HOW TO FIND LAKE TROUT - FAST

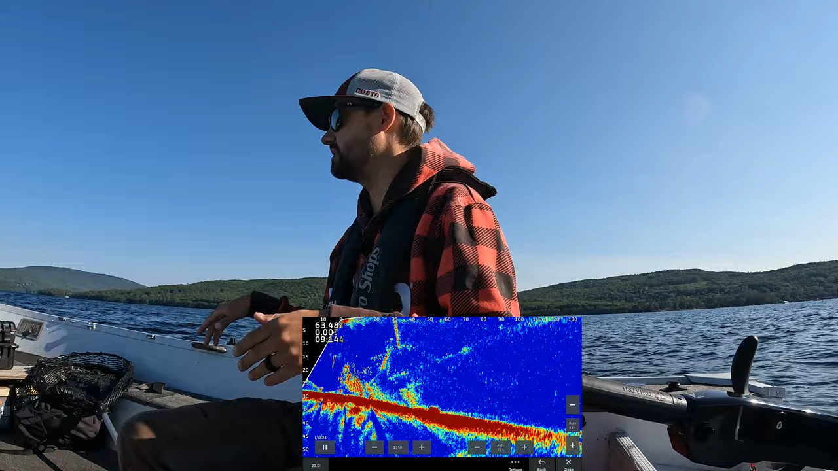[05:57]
So what these fish are doing is we have a shoreline behind me.
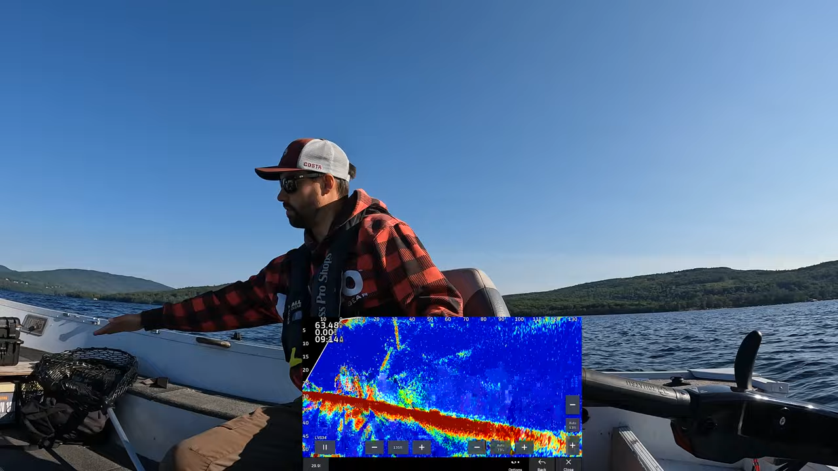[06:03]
We have deep water, deep water down here, shallow flat, and then the shoreline is right there. So right now we're on that shallow flat. Fish will come up from the deep water, eat the bait, cool off and then go right back down. So I am seeing some fish out deeper. So what we're going to do is we're going to move out deeper. And if you're not seeing any fish on your 2D sonar, it is okay to move away from the bait.
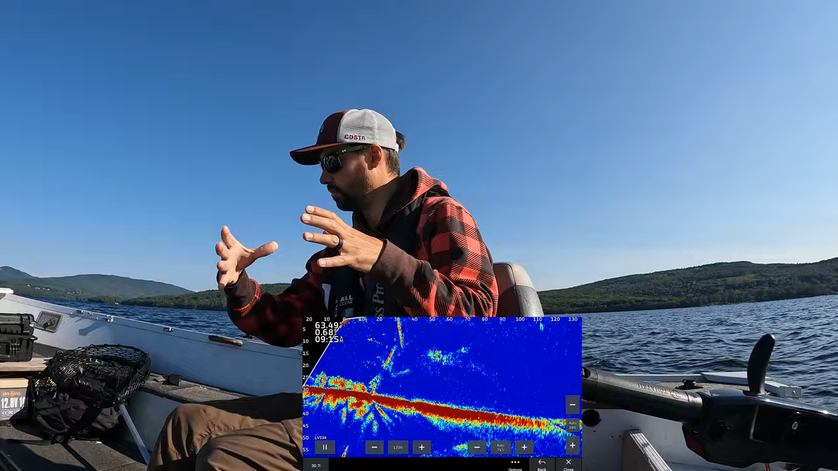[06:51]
stop on its spot lock and then move off of it. We don't want to be right in the bait because what we want to do is shorelines here, our boats here, right on the bait. We want to move closer to that deep water. So we actually intercept the fish before they come up and see that bait because they're going to pick live bait pretty much over artificials for the most part.
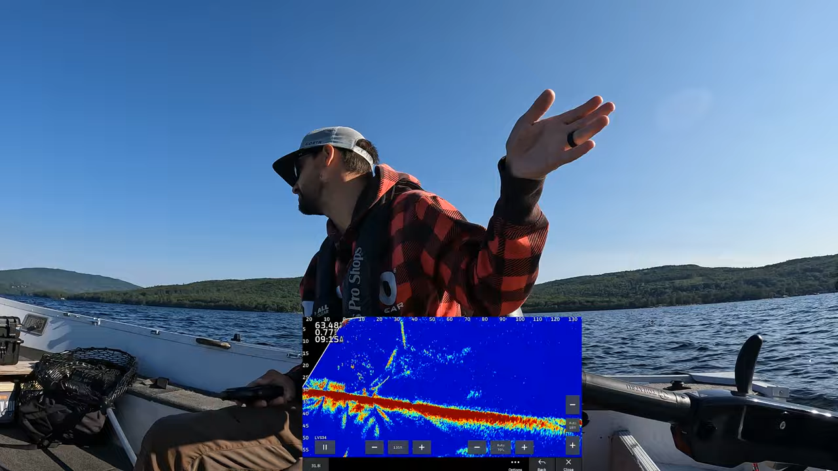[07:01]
Sometimes they'll be like, oh, that's different. I want to pick that one out and that will happen. And then you'll catch a lot of fish that way too. And there's a bunch of them.
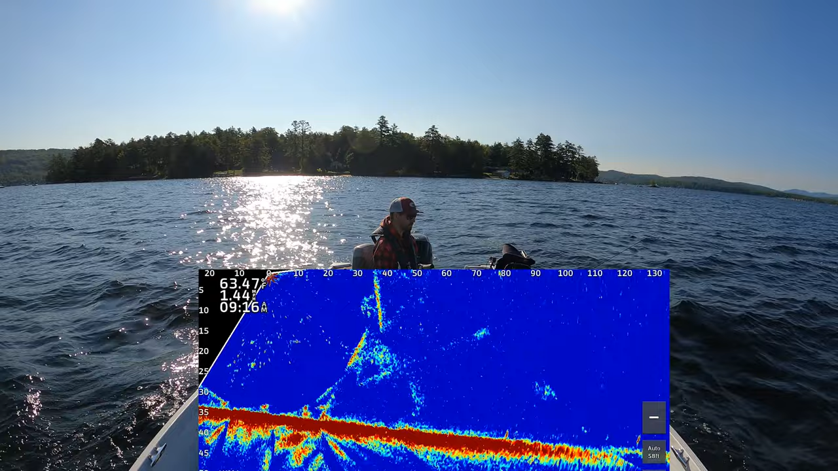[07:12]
Those could be smallies, but we're going to stop on them anyways out on 120.
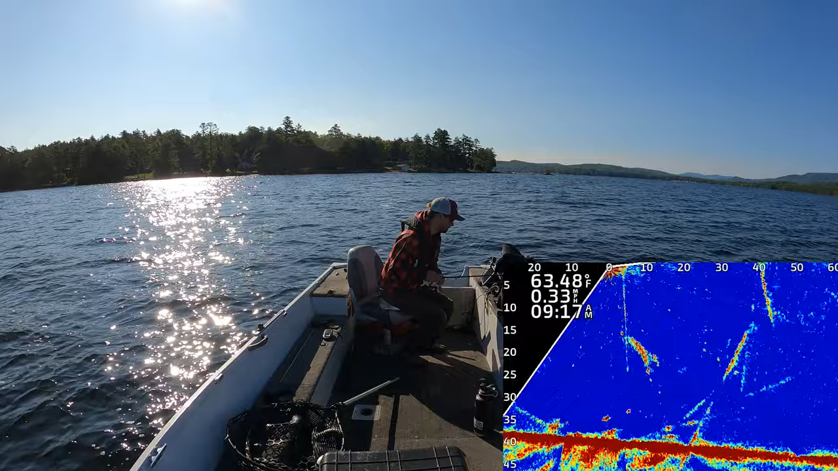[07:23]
Oh, I just had a chase, guys. Just had a chase. I'm not sure if it was a smallmouth or a lake here.
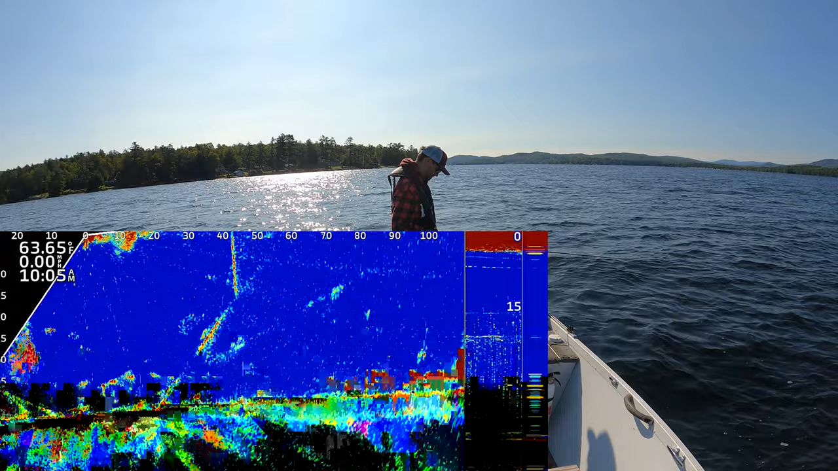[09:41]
I'm going to have a big wall of smelt behind me. Oh. Pretty sure that's a lake trout or a smallie.